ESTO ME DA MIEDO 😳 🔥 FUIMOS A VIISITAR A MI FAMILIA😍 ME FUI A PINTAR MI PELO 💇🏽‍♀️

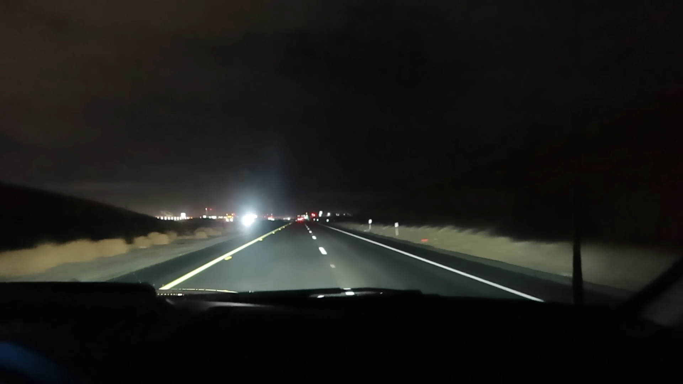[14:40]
Miren mis chicas y chicos. El amanecer aquí en el Valle de California. Se mira tan bonito. Se mira rojo. Y lo oscuro de la nube. Bien bonito. Son las 6.13 de la mañana. Y estamos a 50 grados aquí.